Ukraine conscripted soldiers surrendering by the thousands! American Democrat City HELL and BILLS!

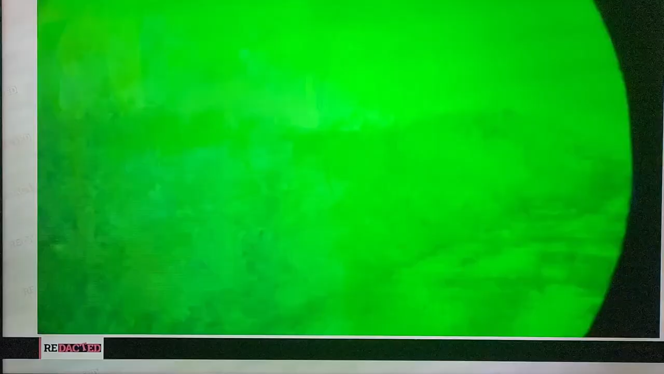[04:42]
So you're going to see, like, take a look at your screen here. So these are night vision scenes in Ukraine,
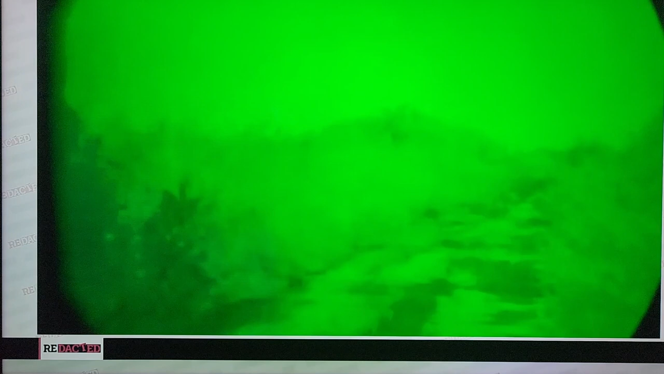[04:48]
night vision capturing many of the moments as Russian forces surround these targets.
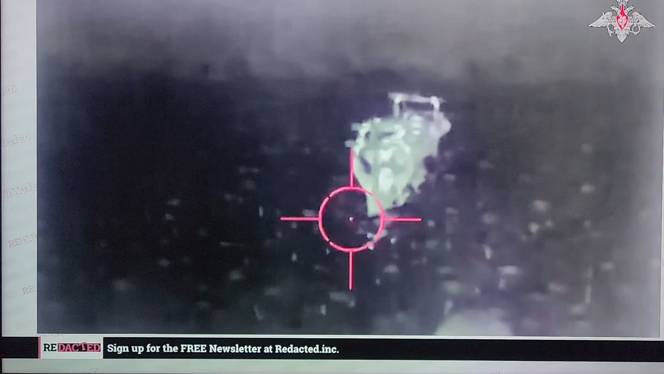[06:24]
You can see them coming out of the brush, nighttime, night vision goggles again. I mean, they literally could be mowed down at a second's notice, and they're being given refuge.
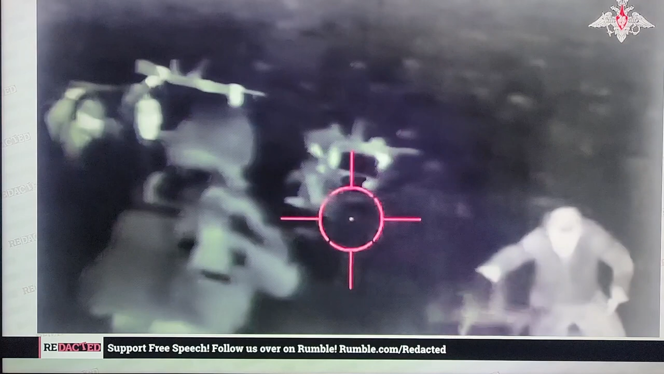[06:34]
Drop your weapons, lay down your Western weapons, lay down on your face,